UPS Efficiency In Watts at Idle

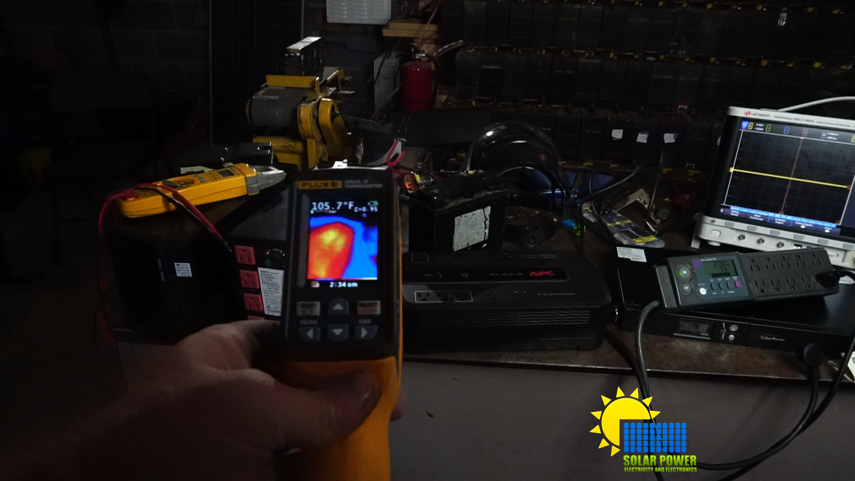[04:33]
On screen: spot 105.7°F
And we go here, 95-ish. The table itself is 87. And the other one over there is...
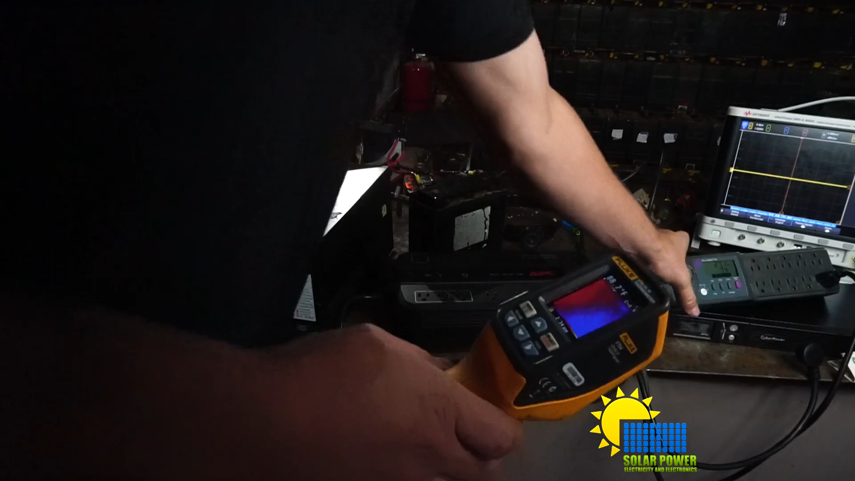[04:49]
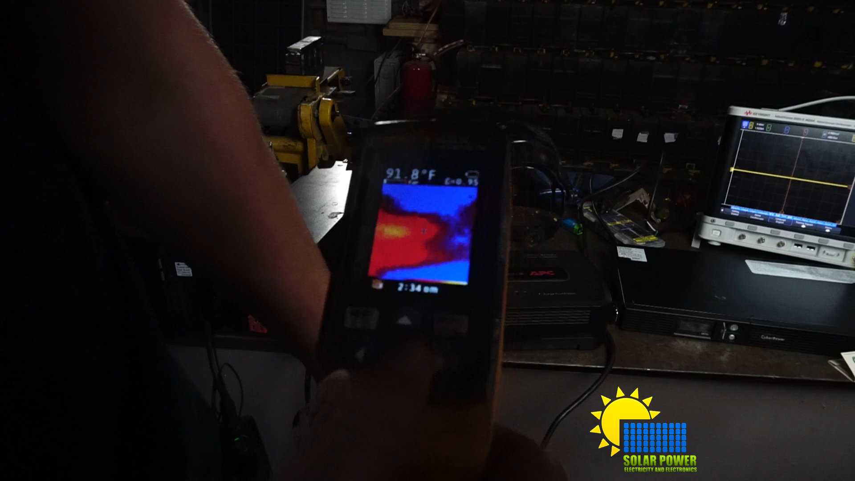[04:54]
On screen: spot 91.8°F
So that one's a little warm right in there.
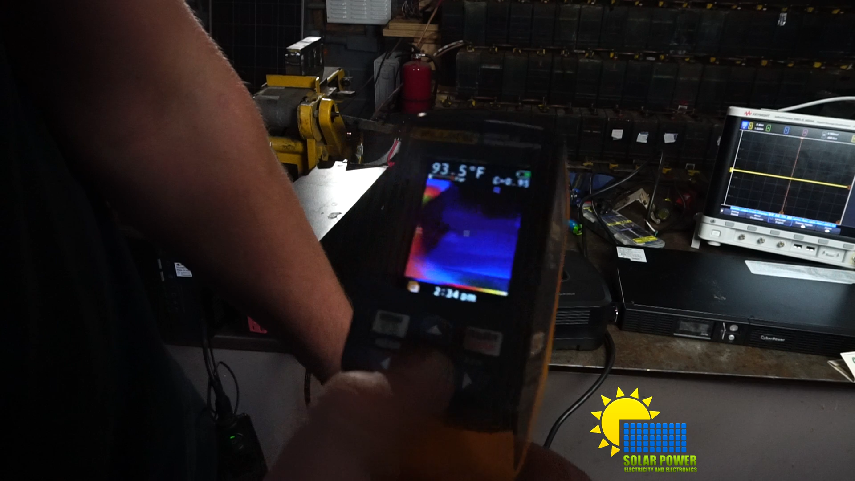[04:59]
On screen: spot 93.5°F
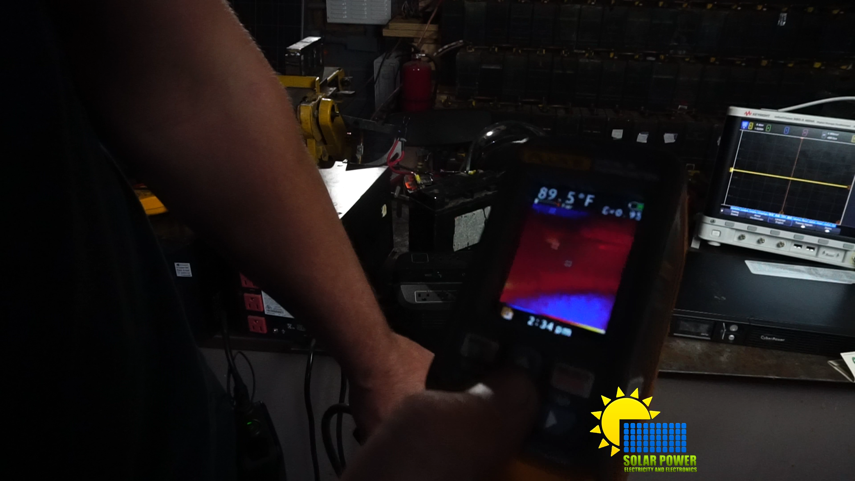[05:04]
On screen: spot 89.5°F
And then... This is a hot spot here.
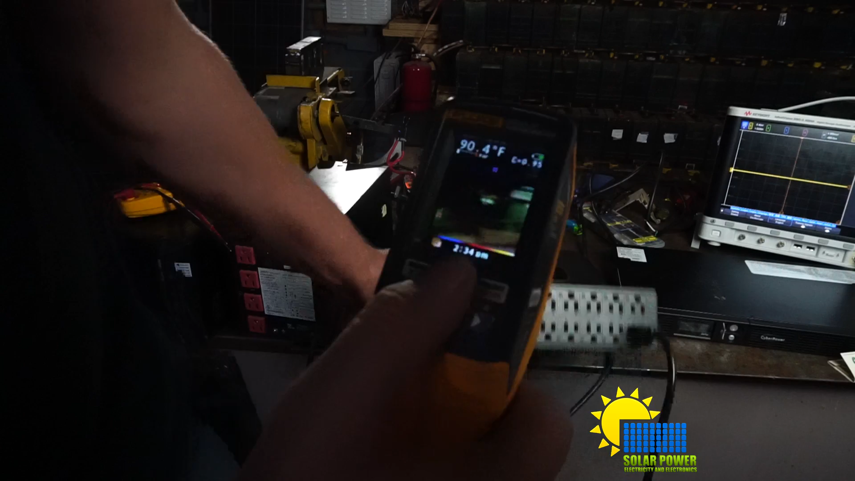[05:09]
On screen: spot 90.4°F
But it's cool to the touch. It's not warm at all to me.
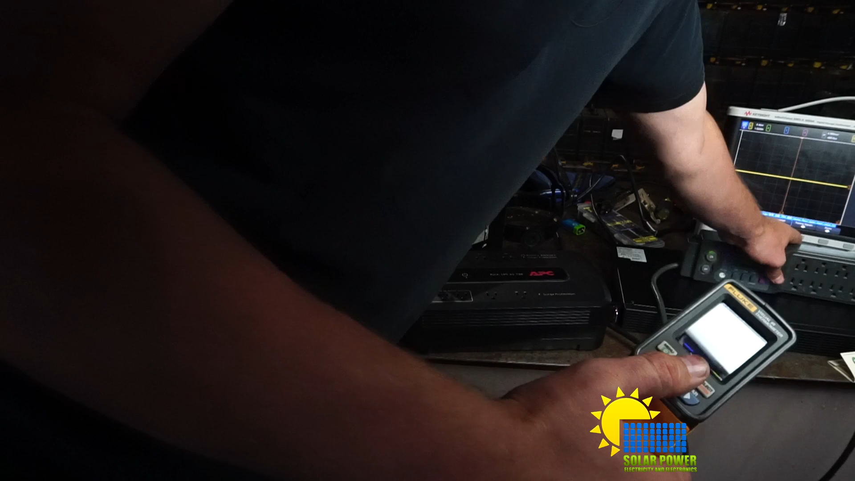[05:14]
So you can see that... The hottest one out of all of them is the...
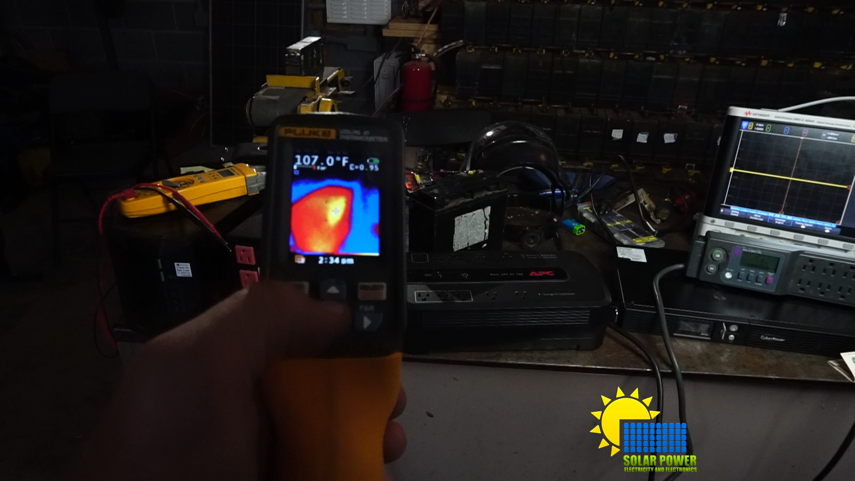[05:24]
On screen: spot 107.0°F
That pure sine wave one. It's a commercial one. It's like 105-107 degrees Fahrenheit. You know, it got hot. So I figured I would talk about it. I was assuming that this thing would be okay.